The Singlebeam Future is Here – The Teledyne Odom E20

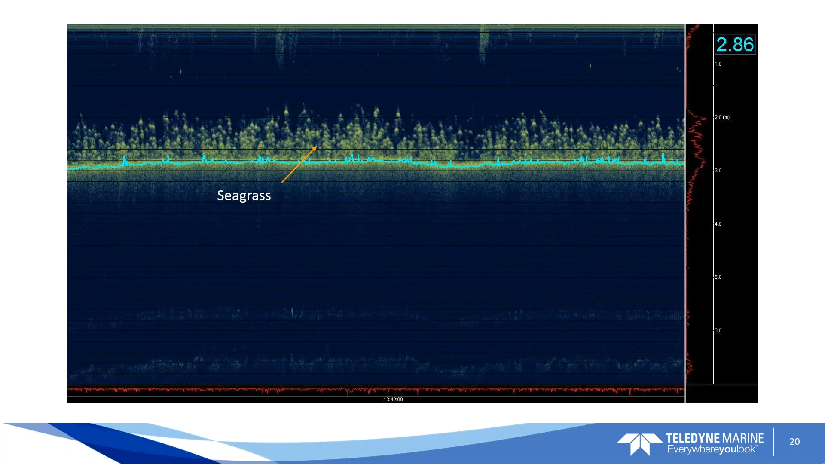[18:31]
If we want to make seagrass inclusive of the data set, the data will be there. Okay. Here's some noise in the water column from another echo sounder, perhaps. So here again, its job is to lock onto the bottom. So it's ignoring all the noise.
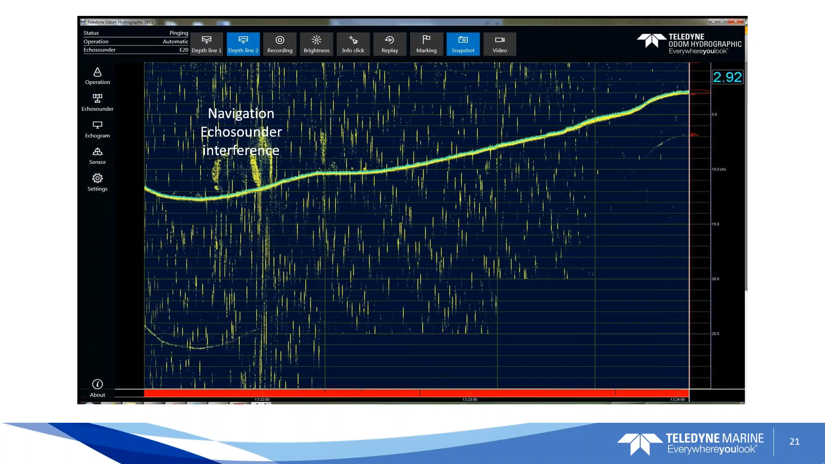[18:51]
So wash under a transducer, you know, some cavitation, some prop wash, some aeration, you know, it's getting down through it. Okay. You know, at the end of the day, we're just looking for a good bottom track and contour mapping and repeatable data. You know, we're all used to producing these maps and really want this sounder to do a good job for us, and it does.
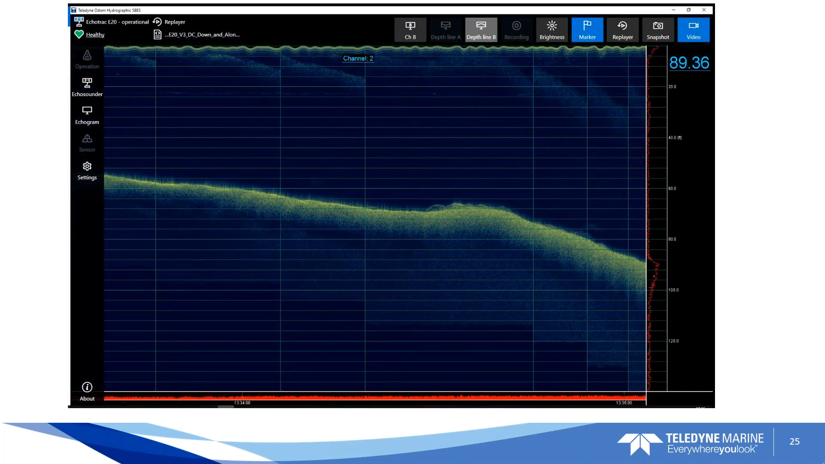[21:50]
You can really see that low, you know, that lower frequency transducer penetrating that bottom, getting more signal down through it.
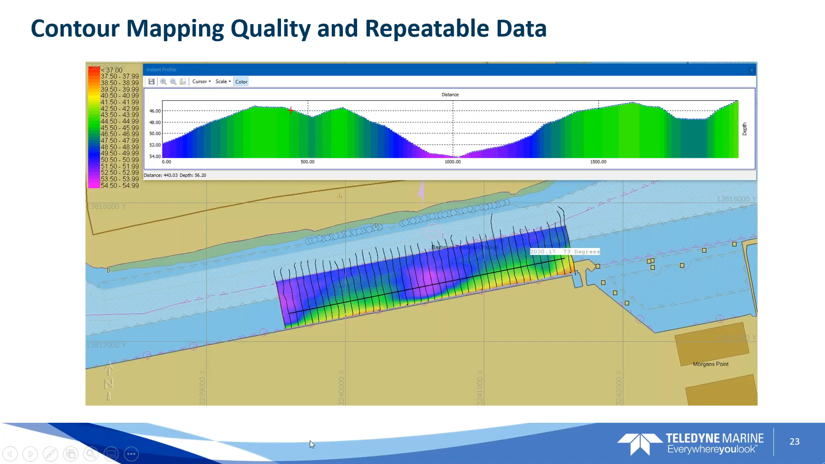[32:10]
Christian, could it be this down here? Could be, and that's just the signal amplitude over time. Yeah, so if you look at that bottom window from what I can, so what I see here is I see that signal down at the bottom, which is that red signal that can be matched up with the bottom trace in the bigger window above that shows the bottom track. So it's kind of the signal amplitude over time as the window scrolls.